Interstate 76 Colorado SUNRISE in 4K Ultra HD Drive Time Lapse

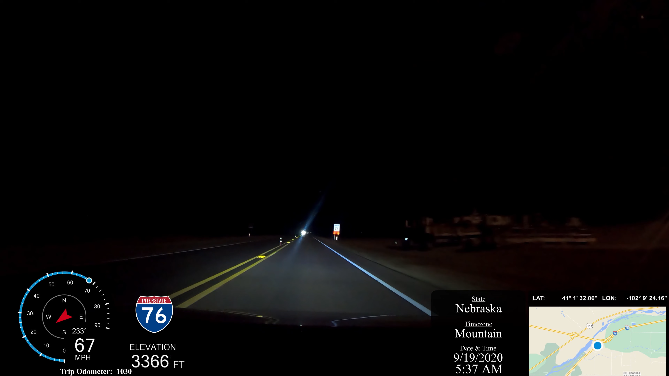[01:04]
But for now, I'm going to continue my elevation climb on I-76 in Colorado as we head towards Fort Morgan.